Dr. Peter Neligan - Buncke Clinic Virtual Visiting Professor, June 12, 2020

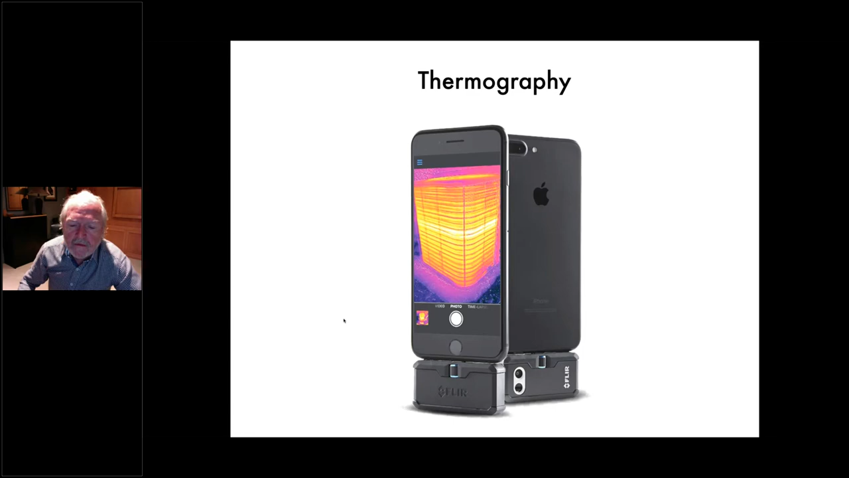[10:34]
um, uh, while everybody's fussing around putting floors in and lines in, and then I'll, uh, take the, the, um, the, the cold towel off the, the part about, you know, 10, 15 minutes later and get my camera out. And this is what you see.
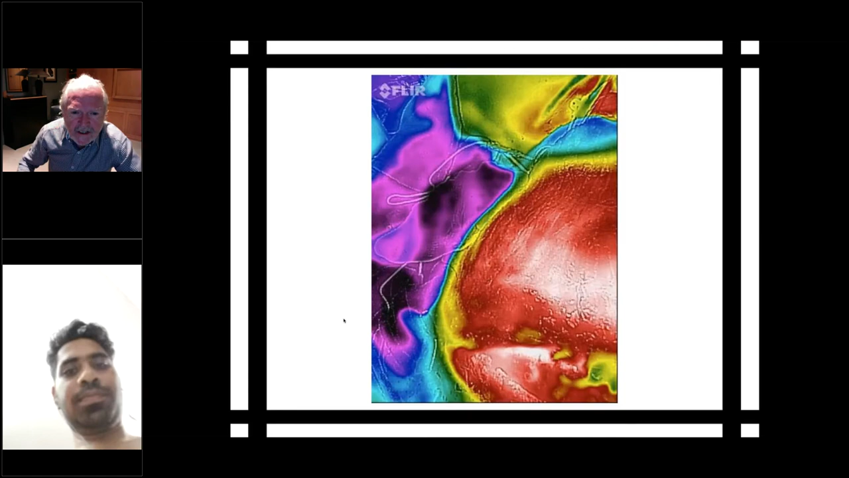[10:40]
So this is a DIP flap and here you see two perforators start to light up and they're connected.
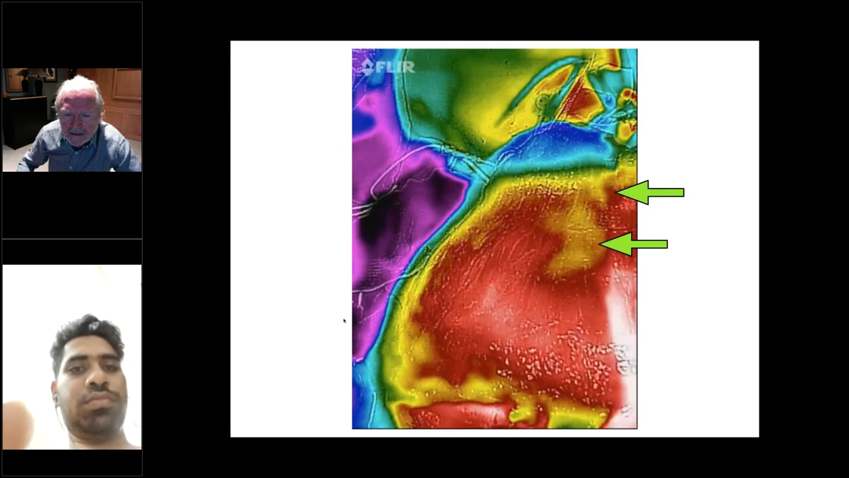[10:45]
There's no gap between them. And over here, there's another perforator and you start to see a perfusion going between the two.
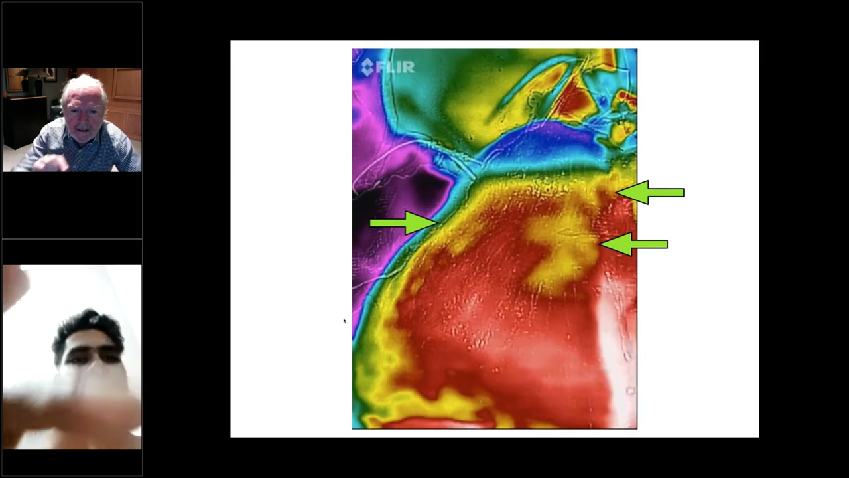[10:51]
And these are choke vessels that are opening up. So thermography gives you really good information on, uh,